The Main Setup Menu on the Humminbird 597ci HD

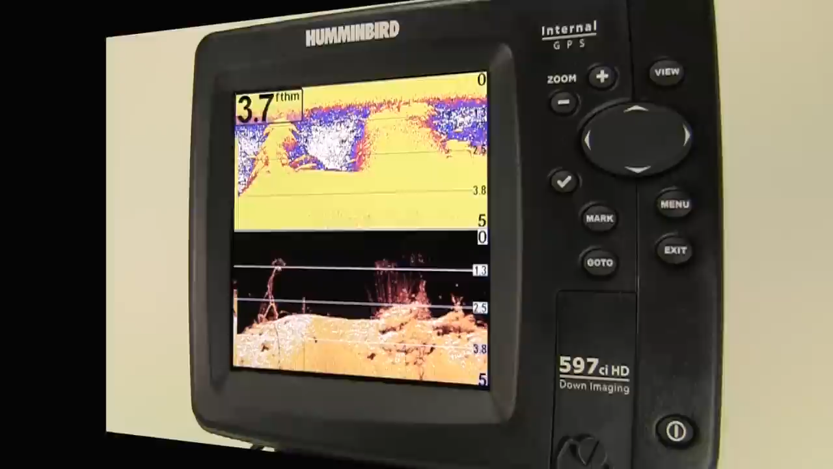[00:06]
We have a Humminbird 597CIHD in front of us. Let's take a look at the setup options.
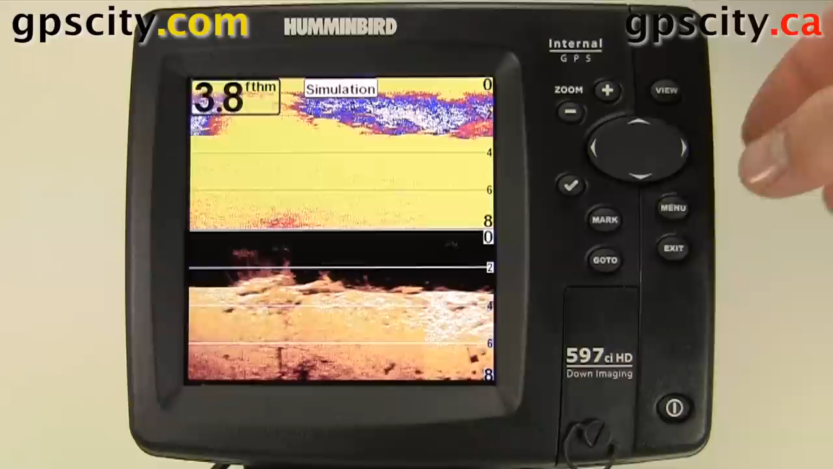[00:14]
Hit the menu button twice. Use the thumb pad to scroll over to setup, which is this wrench and a screwdriver.
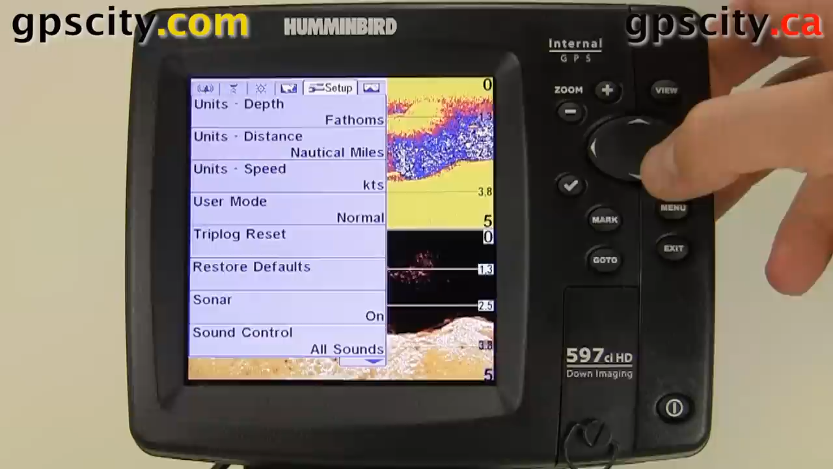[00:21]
There's two modes. There's user mode normal and advanced. When we choose advanced, it gives us a lot more options and we'll look at that one next.
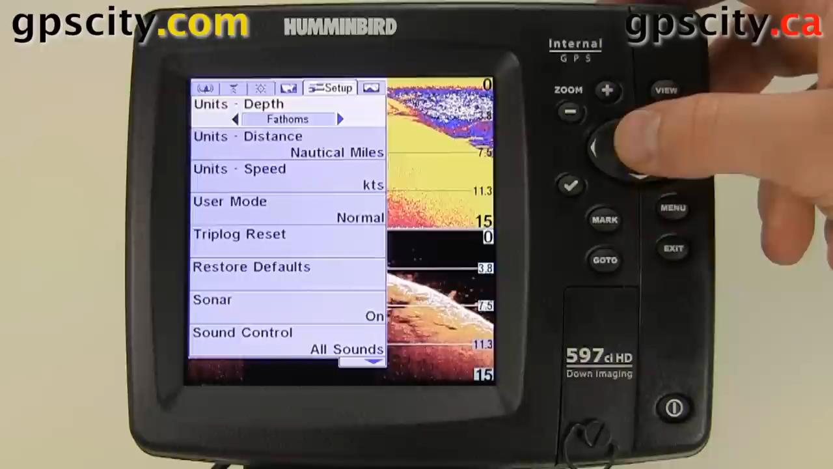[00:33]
But first, in normal mode, we could change our depth units from fathoms to feet. Our distance to nautical miles to statute miles. Our speed, knots or miles per hour. User mode. We could reset our trip log through here.
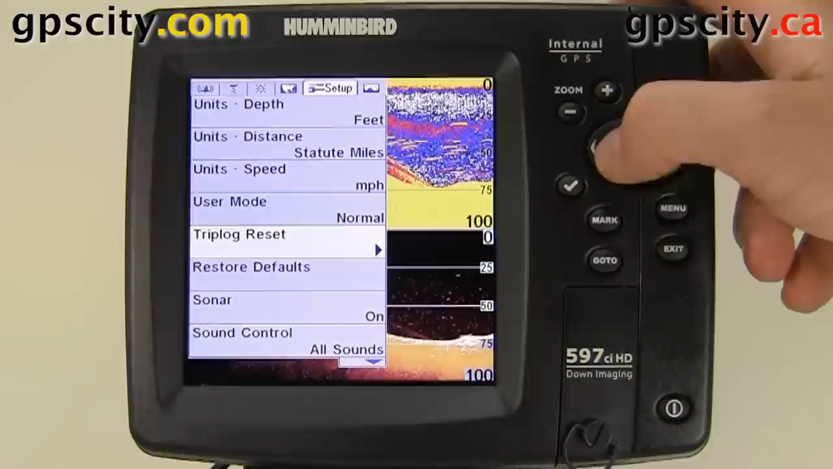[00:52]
Restore factory defaults. Turn on or off the sounder.
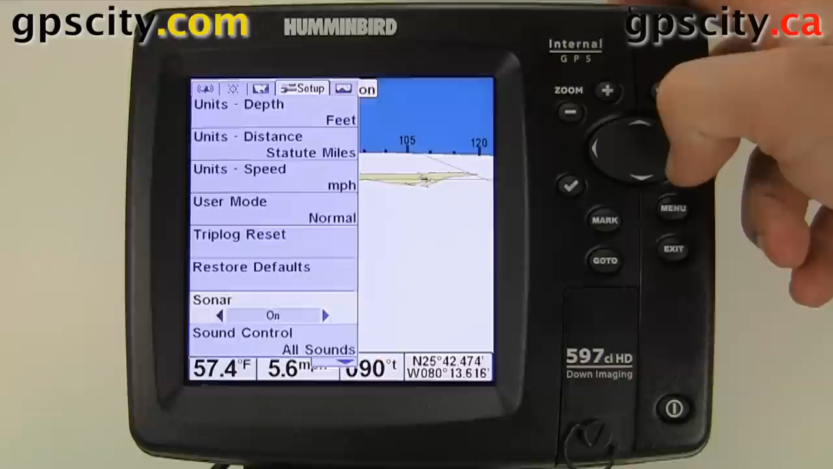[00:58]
On screen: water 57.4°F
We could control which sounds we hear. We could have alarms only or no sounds. We have screen snapshot. When you have a memory card in the unit, you could save screenshots. Let's take a look at the options in advanced mode. So in advanced mode, we could show our demo balloons. They're little balloons that come up with information on each screen.
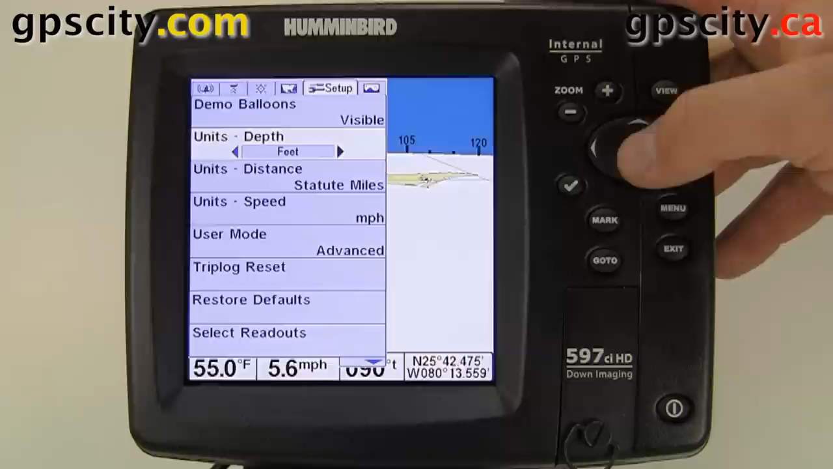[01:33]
On screen: water 55.0°F, speed 5.6 mph
Our depth is the same. Units should be the same. Select readouts. Readout 1, we could add temperature, time, date time, trip log, voltage, water speed. And the actual layout is right here, so you know which one you're changing. So if you want to change one of these ones down here, just scroll way down to one of these and you could change it.
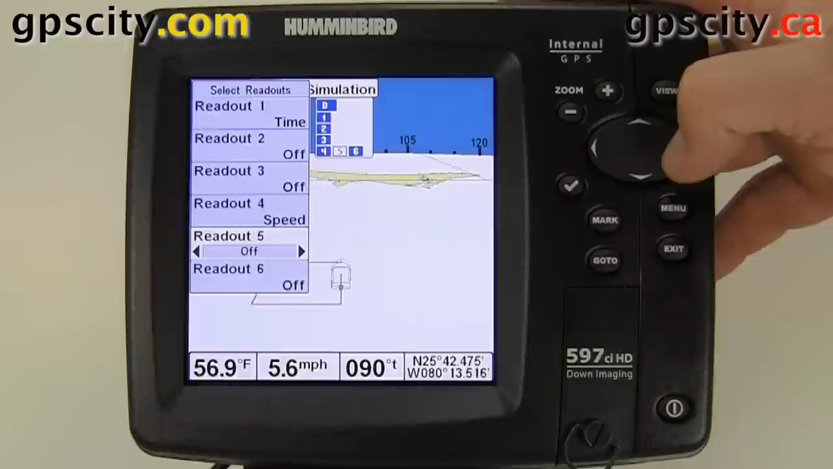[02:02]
On screen: water 56.9°F, speed 5.6 mph
We'll hit exit to go back. We have our depth offset we could change. Auxiliary temp offset. Temp offset speed calibration. We could change our position. We could change our local time zone through here. Daylight savings time on or off. We could even adjust our position format between various options of latitude and longitude.
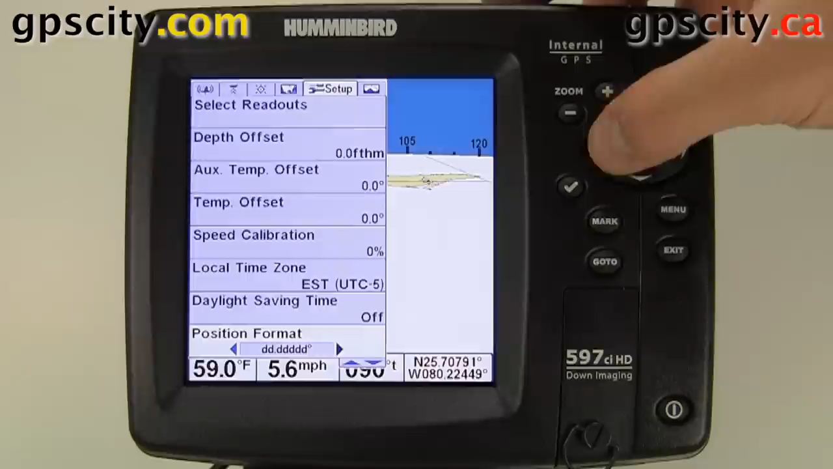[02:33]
On screen: water 59.0°F, speed 5.6 mph
Our digits format.
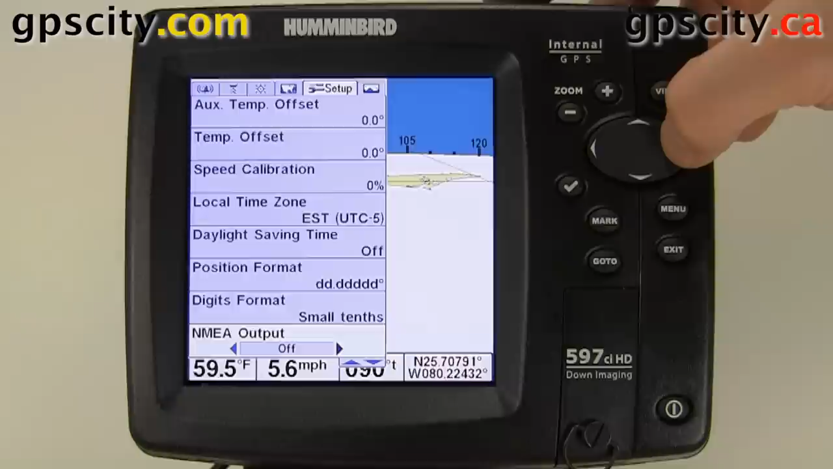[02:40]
On screen: water 59.5°F, speed 5.6 mph
NMEA output, we could have that on or off. And that was the difference between normal and advanced setups.